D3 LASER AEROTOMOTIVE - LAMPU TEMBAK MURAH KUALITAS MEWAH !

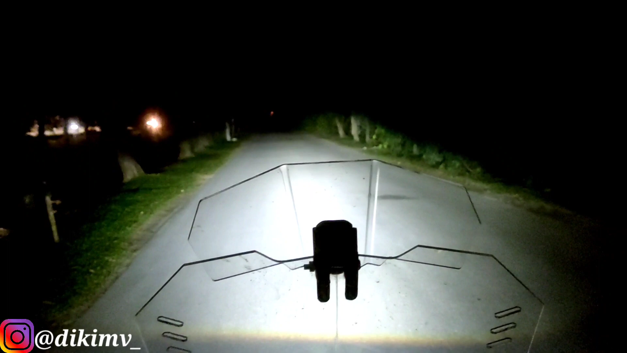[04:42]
Dan kita matikan Dan ini dia Lampu tembak Automotive
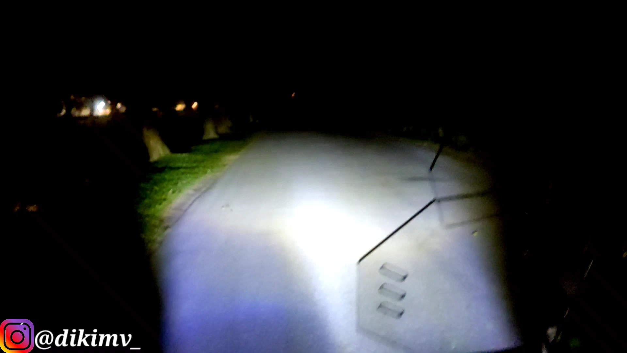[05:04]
Wih Untuk aku pribadi sih ya Ini Kalau Posisilan Kering seperti ini Ini sudah Terang banget sih Terang banget loh Untuk harga Rp290.000an Dengan Watt 28 Watt Menurutku sih Ini mirip banget sama Duromoto
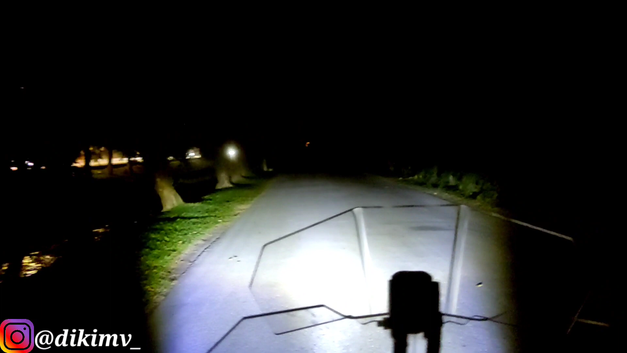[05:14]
M3 Dan triple M3 ya Dan Harganya juga lebih murah Ini setengahnya bahkan Ini cuma Harga Rp200.000an Rp200.000an ya Kalian bisa mendapatkan Lampu Dengan Seterang ini Untuk tipe yang Low beam nya Seperti ini guys ya Low beam nya cukup terang Disini aku kasih Angka 9 ya Naik sedikit Menurut pribadi Dari lampu yang kemarin Lebih terangan ini ya Jelas lebih terangan ini Daripada lampu yang Aku review kemarin ya Karena harganya juga berbeda Dan ini
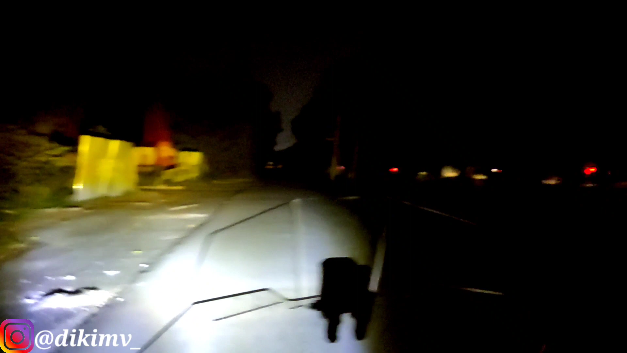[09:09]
Jauhnya ya Kuningnya Mirip-mirip seperti Yang X1 Menurutku pribadi ya Jadi bisa nyala bersamaan Seperti ini Kalau kalian turing Gak ada lagi istilah gelap-gelapan Serius ini Terang banget Dan jarak tembaknya Juga jauh Tuh Mantap gila Mantap dragon Tuh ya Jelas ini Dibanding lampu standar motor kalian Ya yang masih Pake motor standar Lampunya jauh Guys terangkan ini
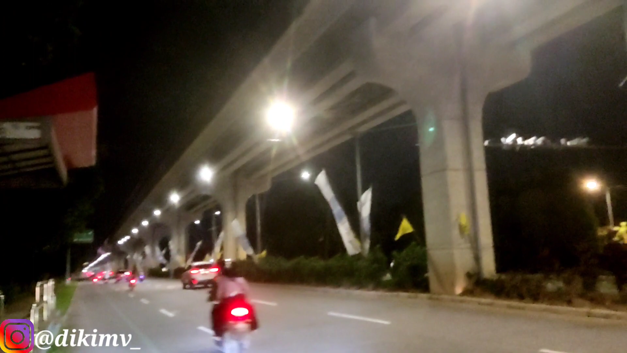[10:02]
Kita sudah hidupkan Di bawah Lampu penerangan jalan ya Lihat ini Untuk putihnya Putih pekat guys Jelas Terang
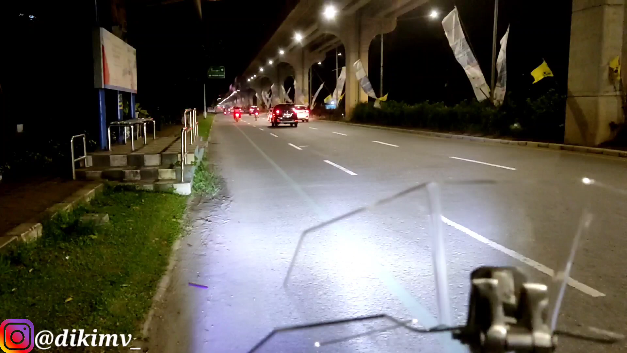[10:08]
banget ya Dibandingkan lampu standar motor Lampu motor Di sebelah Kita
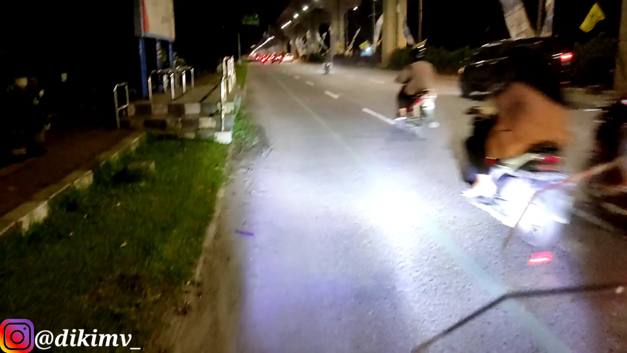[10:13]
boleh bandingkan Dengan lampu tembak ini Ini high beamnya Sakit banget juga cuy High beamnya Mantap banget Ini putihnya juga Cukup terang Ini real Gak ada naik turunin Blackness
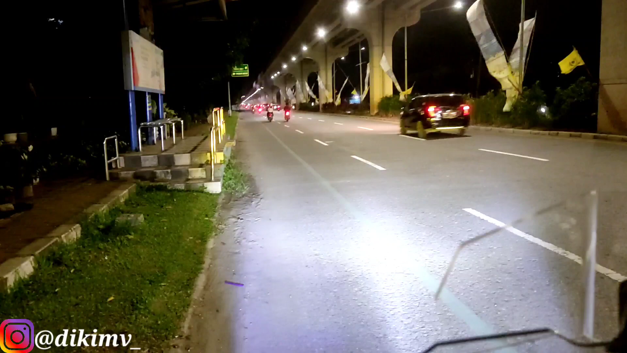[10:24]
Gak ada turunin Contras Gak ada naikin Kecerahan Ini kita video Natural Jadi ini cahaya Rilja Teman teman Bisa bandingkan sendiri Dengan Lampu motor Yang ada di sebelah kita Oke Jadi Ya berkesimpulannya ya Buat teman teman Mungkin yang masih Yang bertanya Belum yakin Dengan lampu Air otomotif ini Berkipipadi Angkanya Alokasi Angka 9 Karena Yang pertama Wattnya besar Kedua Di senyala Bersamaan